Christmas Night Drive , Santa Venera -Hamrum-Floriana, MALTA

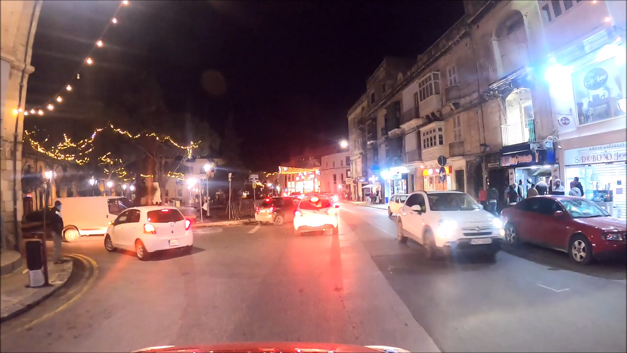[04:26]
They did the Persepio, like Baby Jesus and the,
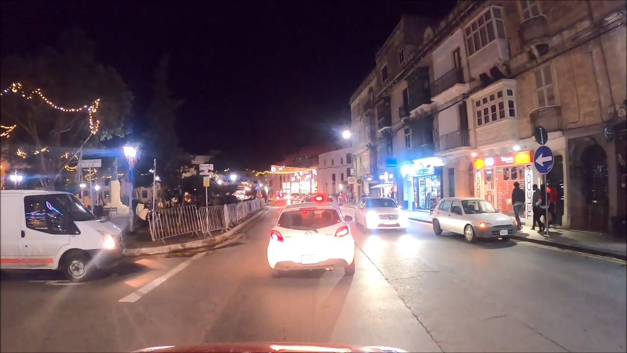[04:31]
if people don't know what the Persepio is, you can just see it there. But I'll be doing another video on that.
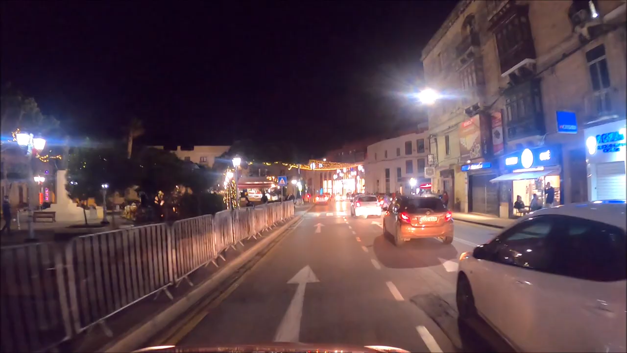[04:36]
You can see on the left-hand side, it's like a lifelike Persepio. Here is the kiosk.
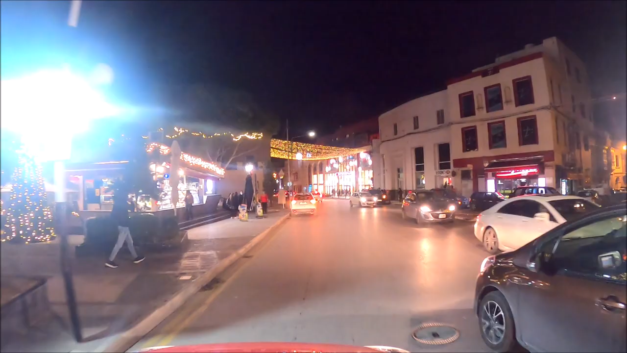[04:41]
We did a video of the Russell Ford, I think it was.
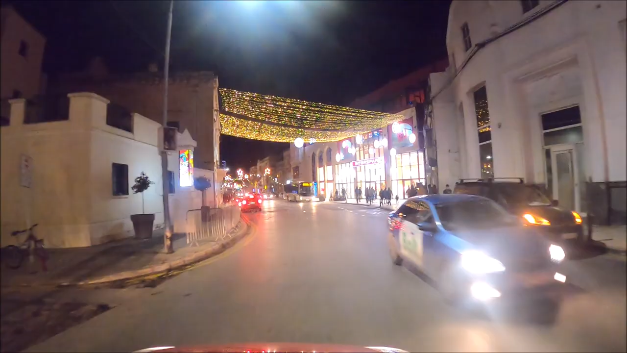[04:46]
On the right is Daniel's, Daniel's Supermarket and Shopping Centre.
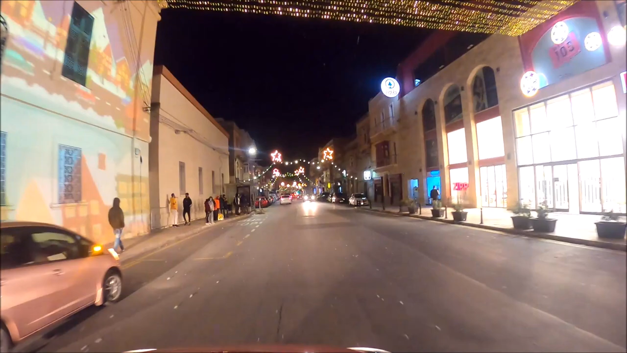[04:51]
It's all been taken over by a few times now. They went bust before and they, it's not a very good area in Hamroon for a place like that. Mostly there used to be Hamroon a lot of cheap shops but it seems to be changing a little bit. Anyway, we're in Blatterbyde almost now.
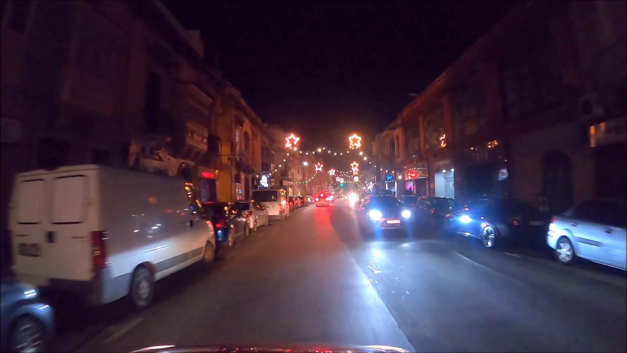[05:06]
The lights will go out a little bit now until we go over past that bridge that I did that really nice video of.
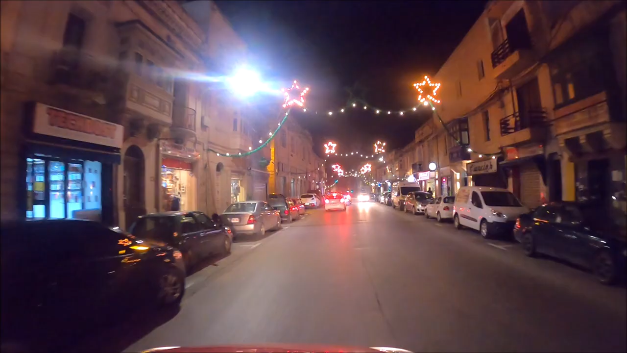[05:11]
Remember it, guys? That's in blue and red. Down here is Radio City, this junction. I think there used to be a cinema here, guys. Tell me in the comments if you were from this area. This is Blatterbyde now. It's a little bit quiet, like the top end and the bottom end of Hamroon. It's always been like this. The lights, they don't really bother about it. We'll be coming to that bridge on the right outside soon at these traffic lights coming up. It's a quiet area but it's the connection between Hamroon and Floriana.
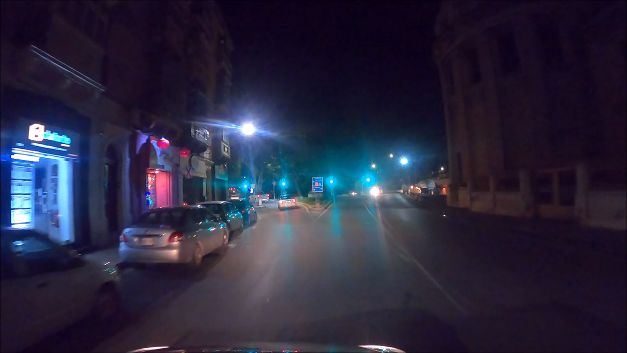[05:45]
And we'll be coming to his place. We're going to go through this gate soon, guys. I'm going to give you a bit of a quiz. Can you tell me what the name of it is?
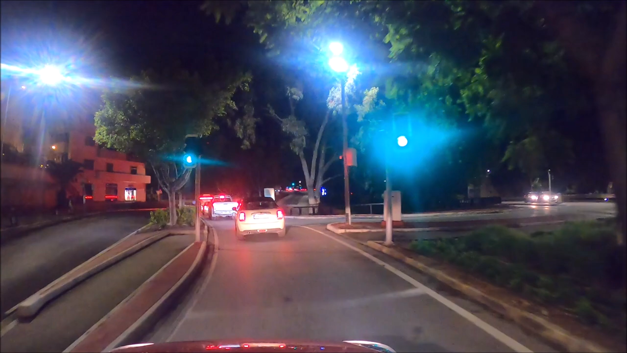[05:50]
Oh, we're going to be stopped here because this is a train that comes from Daniel's to the Park and Ride.
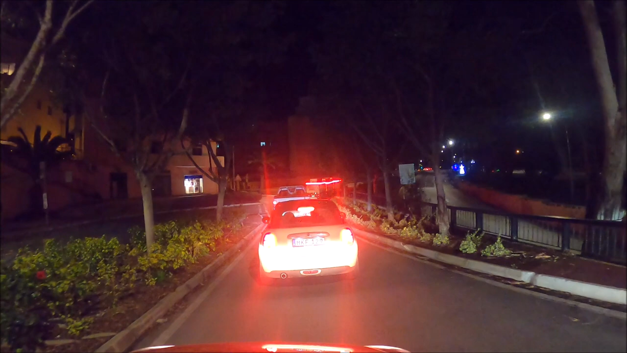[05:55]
I think it is at Floriana.
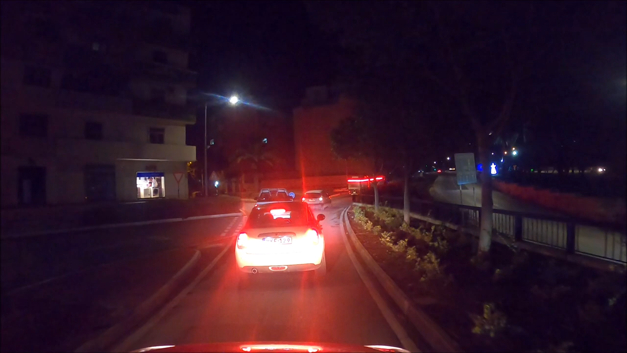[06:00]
So if you're having difficulty parking in Hamroon, you can pick up this train and it takes you to Daniel's. But you don't have to do the shopping in Daniel's. If you don't want to, you can walk around the whole of Hamroon. So you can park, which is plenty of parking by the old license depot in Floriana. I'm going to jump on this. I don't know if it's about one or something here, one or two euros. You can just go into Hamroon.
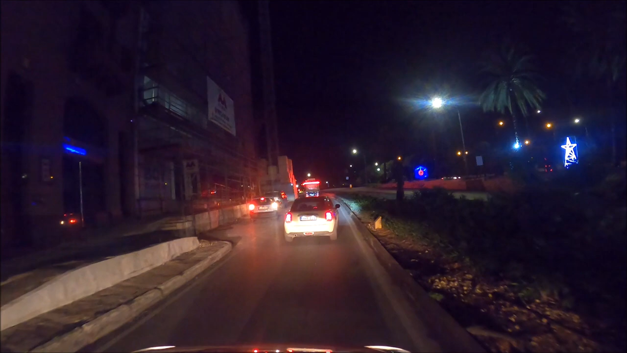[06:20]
Oh, we shouldn't get past him, I think. He goes so slow. Normally I've seen him empty. I don't know how many of these. Anyway, we're going down the main road now to Floriana.
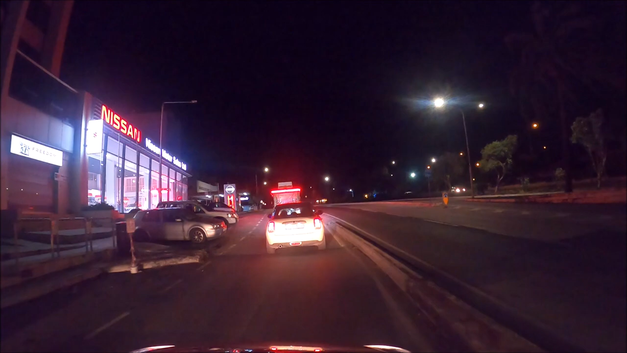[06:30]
Floriana's got many, many history from there. The British and the American High Commissions were there. I used to go in the old days to get the... Everybody used to go and get the visas from there, from Floriana. And it's changed now. They've did different places.
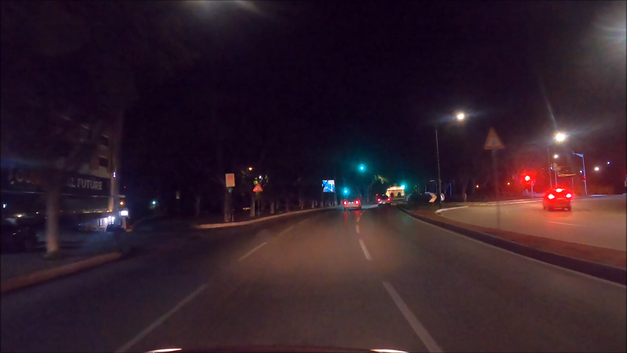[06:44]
We're going to go through this gate now, guys. In the comments. What's its name? I'm going to go right through the centre, I think. Let's go. Speedy Gonzales just flashed past me. Here we go. We go through the centre. It's a gate. It was built by the British, I think, to reinforce the fortifications of Valletta.
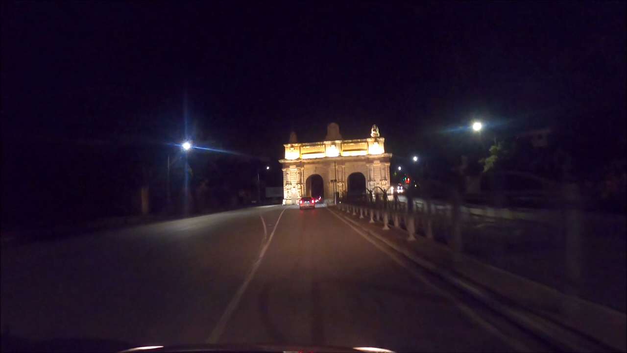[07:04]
And obviously either side has been knocked down, but you can follow the wall all the way around Floriana.
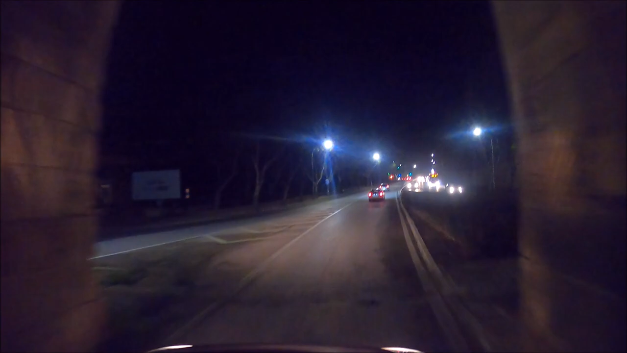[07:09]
It's just as impressive and sometimes forgotten like Valletta. Valletta's got obviously the fortifications as well. But Floriana, they were worried about the great siege and they started building another wall. Anyway, we're coming into Floriana now. Floriana always have nice lights. They're a little bit more upmarket than Hamroon.
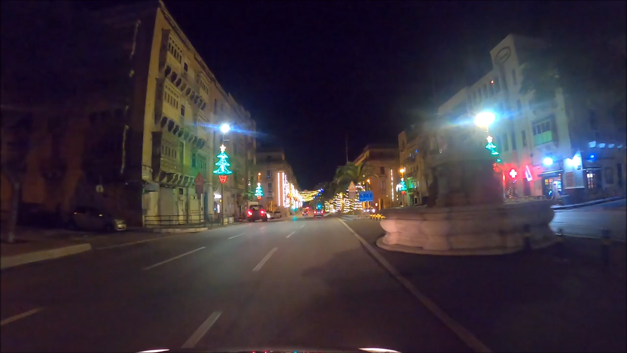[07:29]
Here we are now. We're in Floriana. On the left was used to be the embassy of the American Embassy.
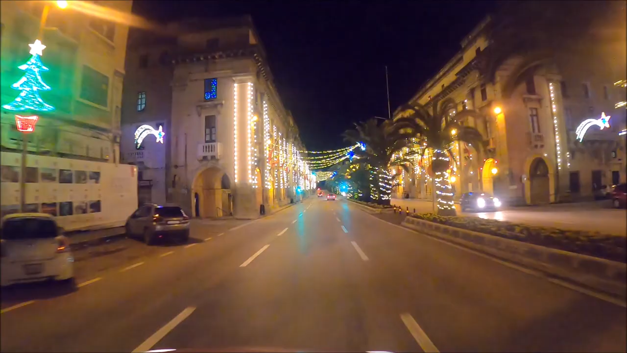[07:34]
Everybody used to have to go there for visas. And the last building on the right used to be the British High Commission. I've spent many a happy hour there. We're going to go up to the island where you can get into a car park in Valletta. And we're going to come back down a little bit now and just show you the lights from the other side. We're almost at the end of it now though.
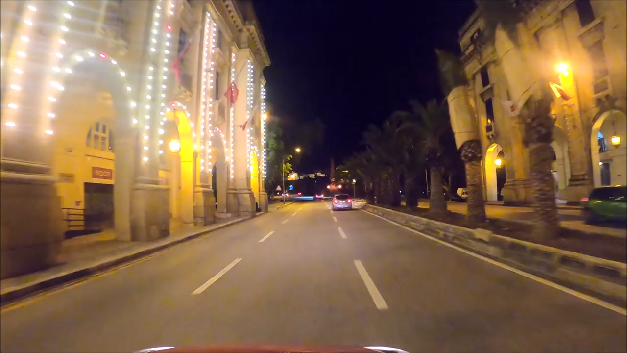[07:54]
I hope you enjoyed the lights guys. That's Santa Venera, Hamroon, Vlaterraida and Floriana. Here's the internal flame on the right hand side.
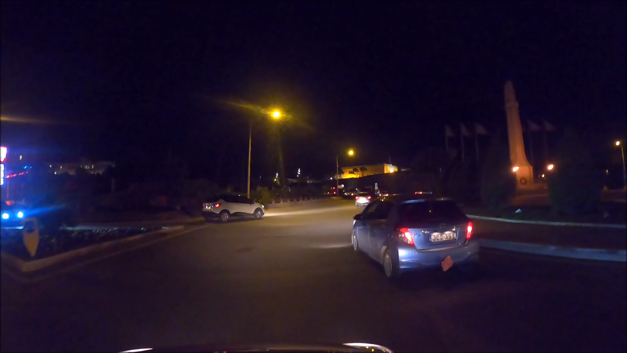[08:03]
We're going to go around this island and go back down to Floriana. There's the Valletta on the left hand side. You can just see the fountain.
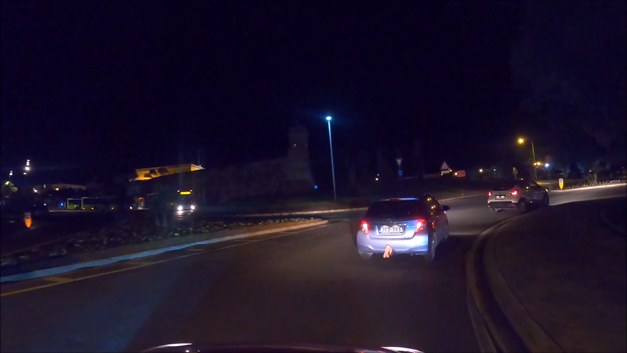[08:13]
Buses, the bus terminus there as well for Valletta. All this area is Floriana. A lot of people get mixed up. They think it's part of Valletta but actually Valletta is inside the gate. So this is still Floriana. Go back down with the lights. Thanks all for joining me guys. I hope you enjoyed it. This is a drive, an evening Christmas drive.